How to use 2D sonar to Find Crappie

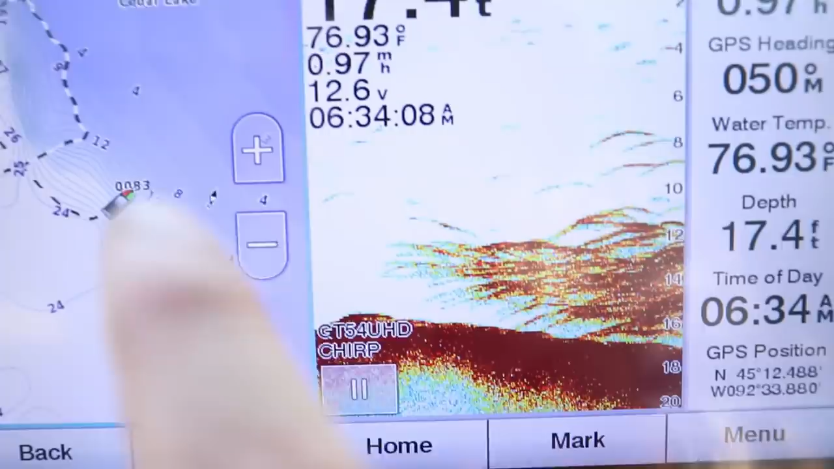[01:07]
On screen: depth 17.4 ft, water 76.93°F, speed 0.97 mph
And this is what a school of fish looks like when you're going really, really slow.
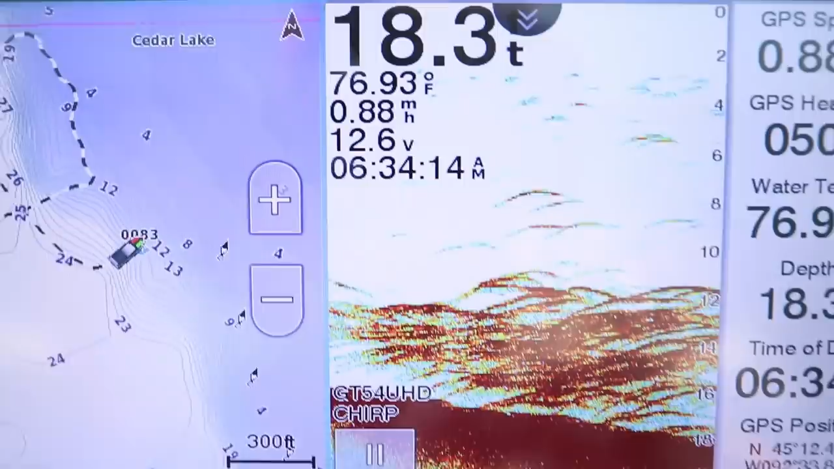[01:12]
On screen: water 76.93°F
The elongated marks are because I'm only moving less than a mile an hour, but that is a school of crappie, most likely, that are schooled up that tight.
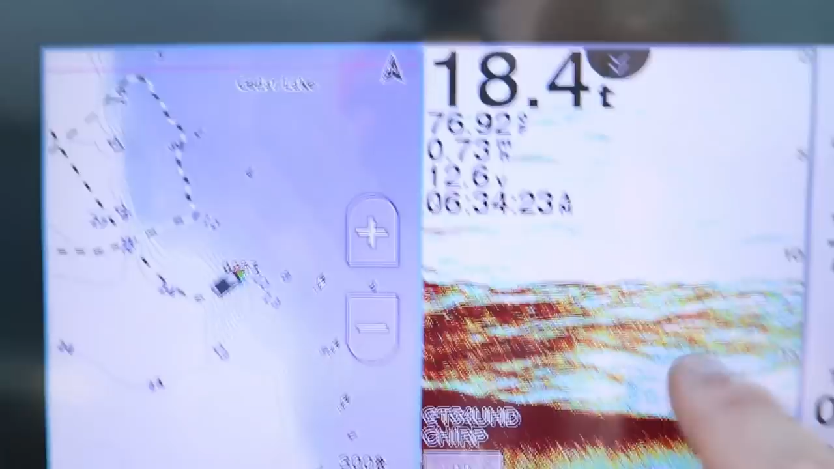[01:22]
On this lake, there's largemouth, smallmouth, pike, muskie, and walleye.
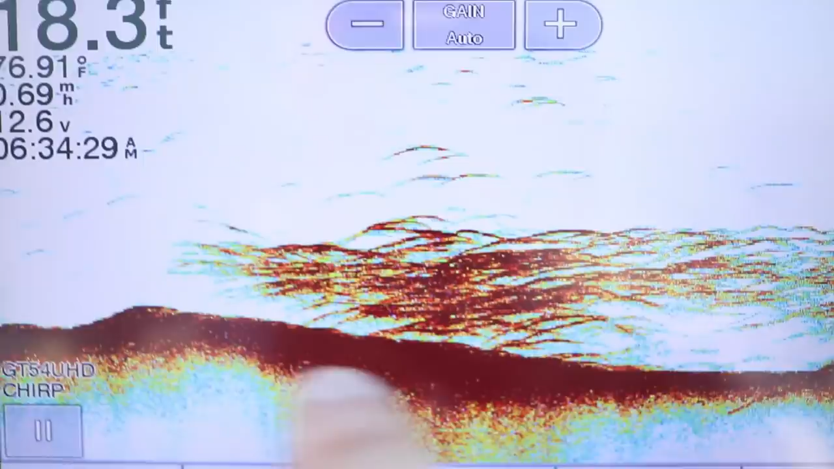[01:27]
On screen: water 76.91°F
And there are white bass, so it could be a school of them,
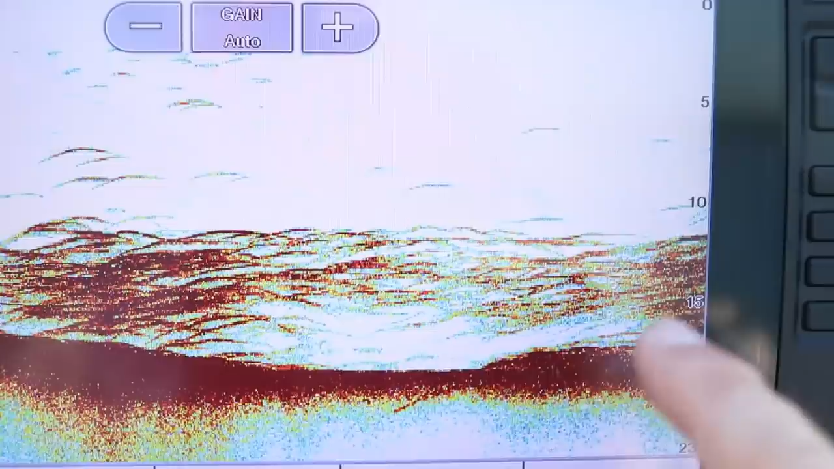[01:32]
but I'm going to guess these are more schools of crappie than white bass.
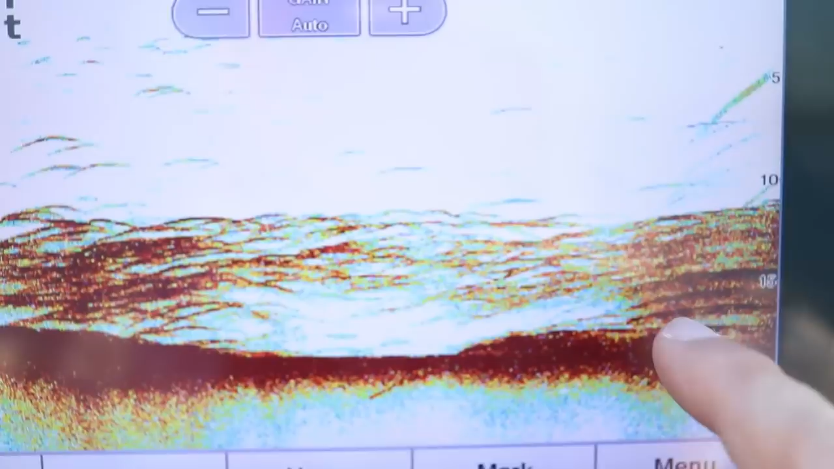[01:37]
We're gonna find out though. So we're coming over, this is a brush pile right here.
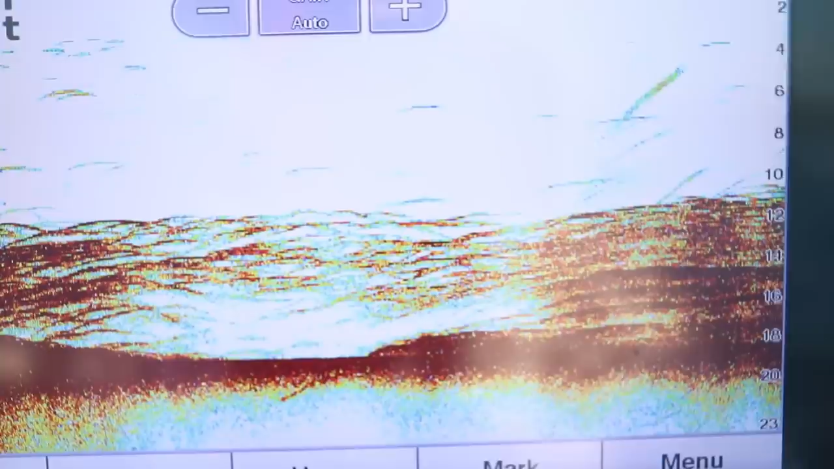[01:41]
See how it's got a much darker readout and it's much thicker through here rather than these small, elongated arcs?
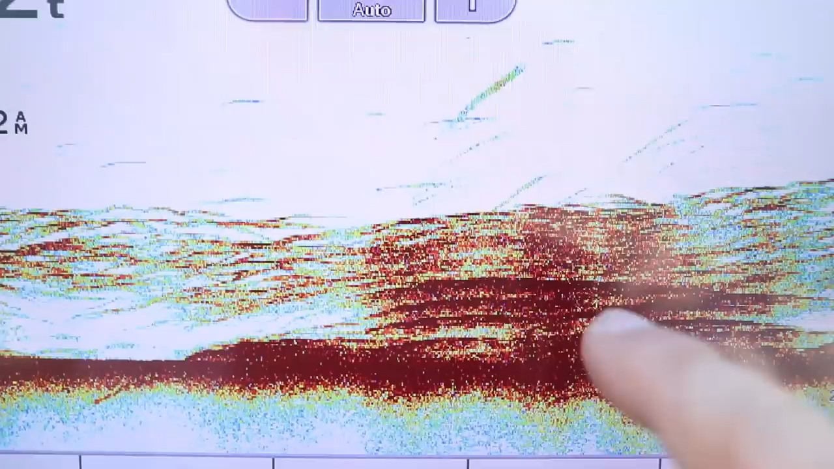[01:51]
That's because these are actual logs right here. But there are fish, there's a bunch of little bait fish above them, but there's fish on top of it. So we just went over that. I'm gonna back up a little bit and I'm actually gonna throw the buoy out.
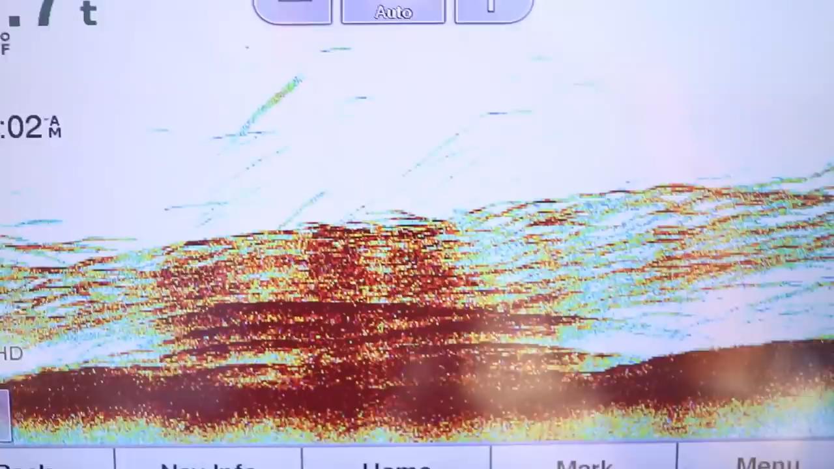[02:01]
And as soon as it comes into this side of the screen, that's when my transducer's right over the top of it.
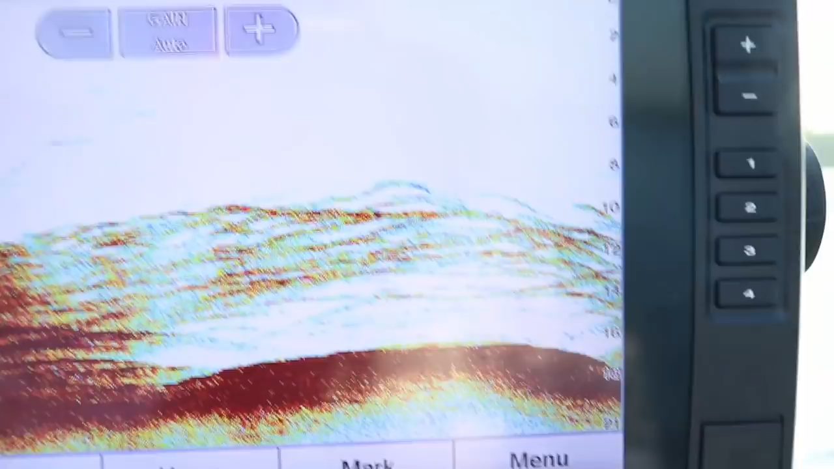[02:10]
So as soon as it comes in the screen there, we're gonna throw a little marker buoy out. I'm gonna throw it right behind the boat, just like that.
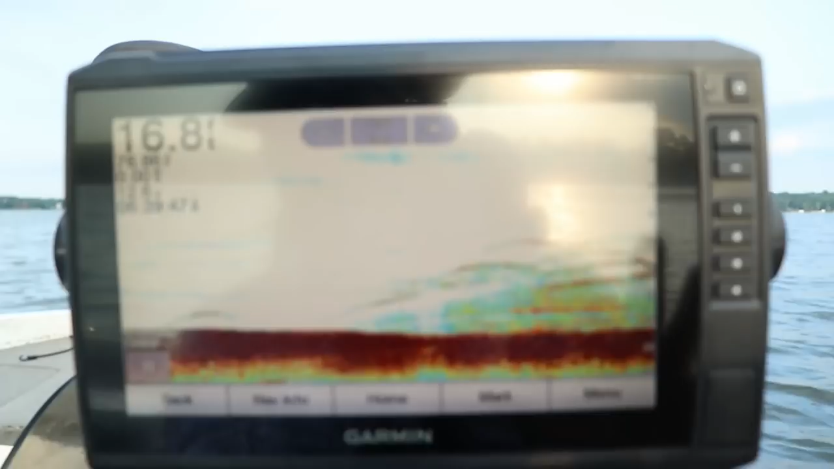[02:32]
All right, so there are some fish below me, but before we get into talking about where I'm finding these fish and what we're looking at, let's talk about the setup.
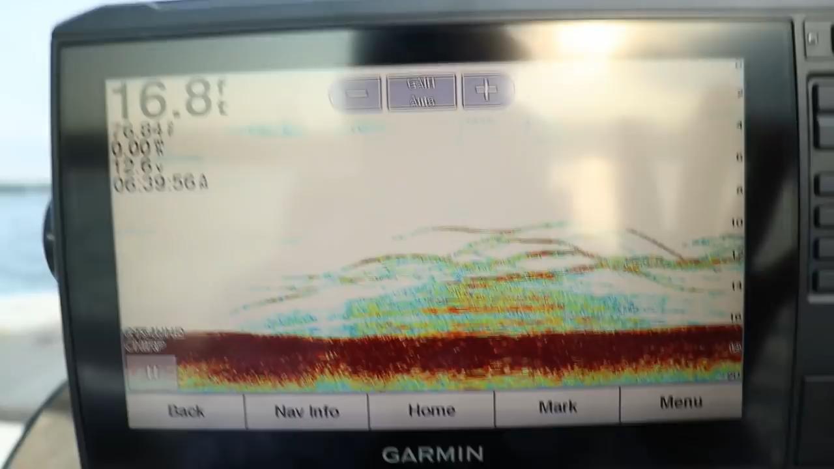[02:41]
On screen: depth 16.8 ft
So Garmin, Lowrance, Humminbird, they're pretty much all the same when it comes to 2D traditional sonar.
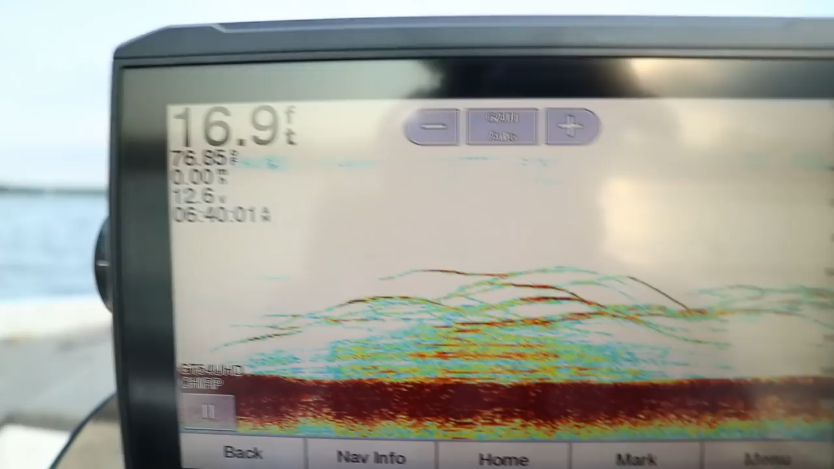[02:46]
On screen: depth 16.9 ft
The only thing, I guess there's a few things you can change. The first thing you gotta know is what palette you're using.
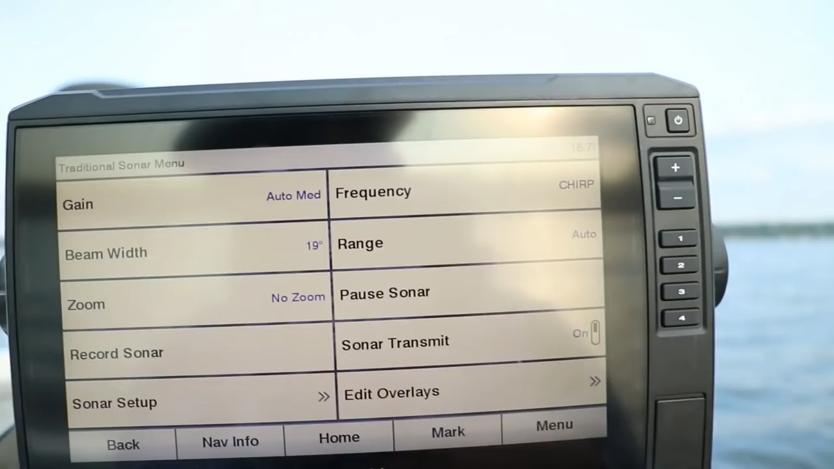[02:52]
If you go into sonar setup,
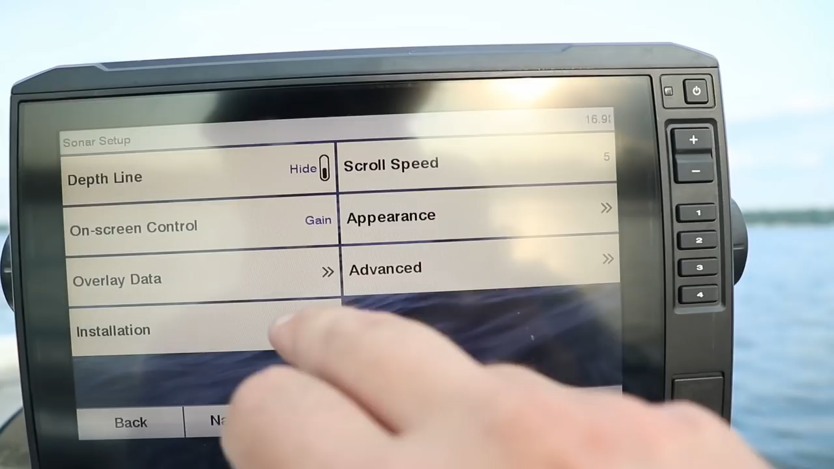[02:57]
and appearance, color scheme.
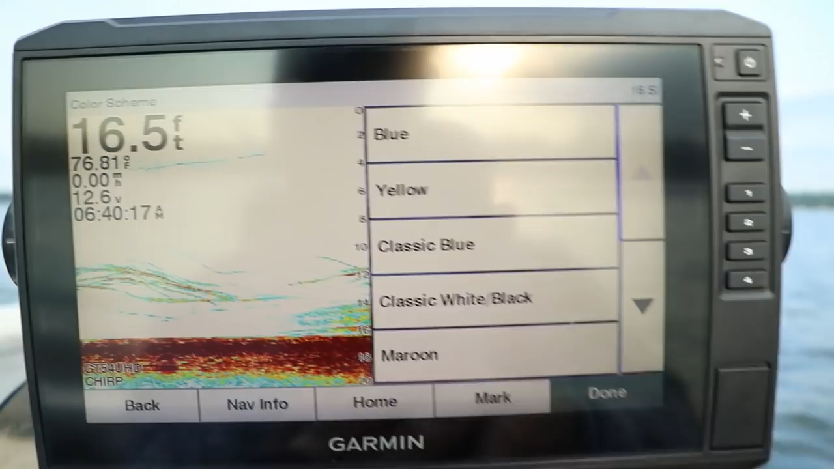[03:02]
On screen: depth 16.5 ft, water 76.81°F
Now typically I run what's it called, a maroon, where the darker red is for a solid return. So if you go over a rock pile or a brush pile, something that's a really hard object, it's going to give you a dark red return. There are schools of fish right here, and this is a fairly hard bottom coming off this actual break.
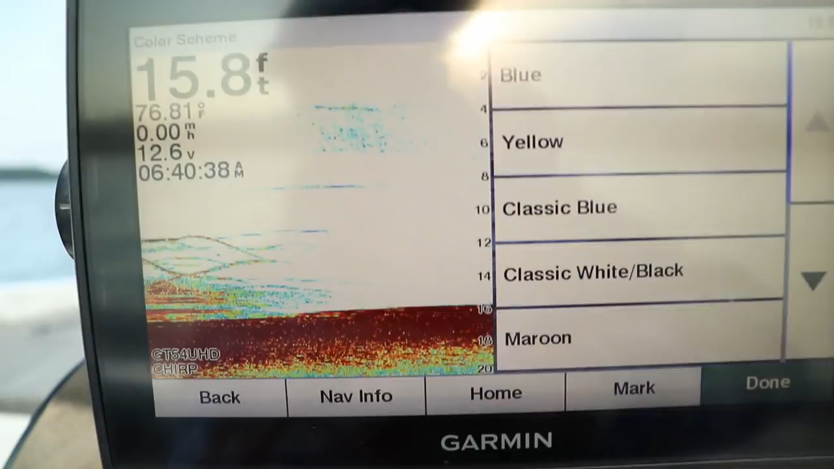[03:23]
On screen: depth 15.8 ft
This drops from 10 to about 20 feet right off this edge,
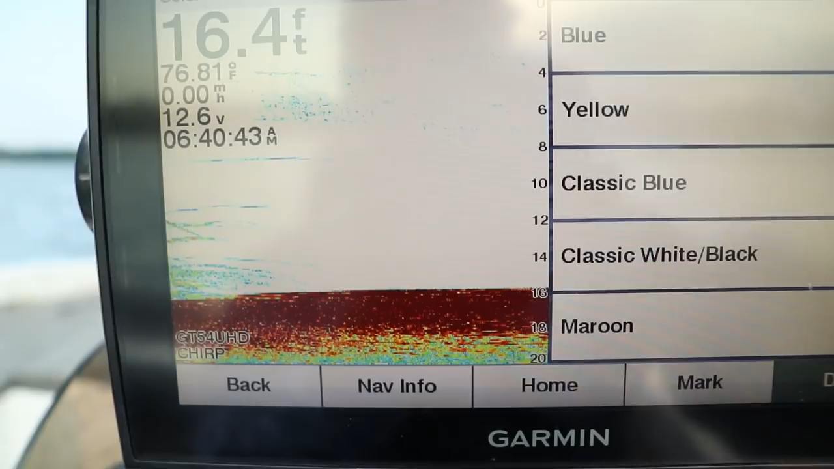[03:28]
On screen: depth 16.4 ft, water 76.81°F
and there are brush piles stacked up through here. But that is the hard return.
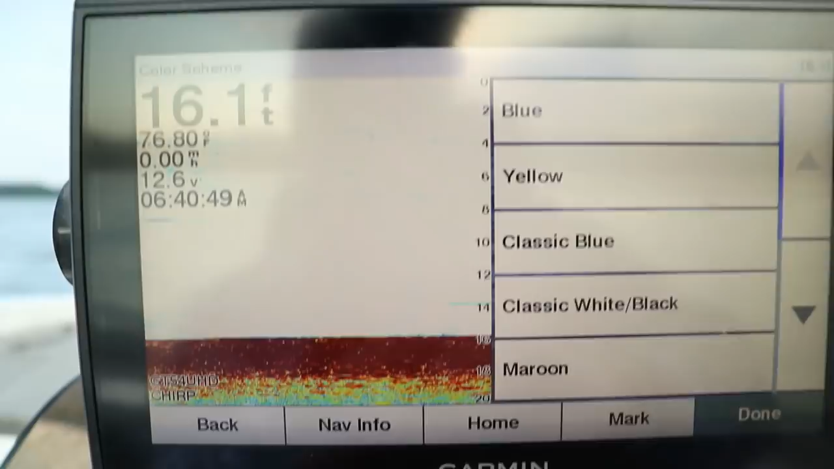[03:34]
On screen: depth 16.1 ft, water 76.80°F
You can change it to some of you Humminbird guys, this is probably what your default is set at, where the yellow is the hard image.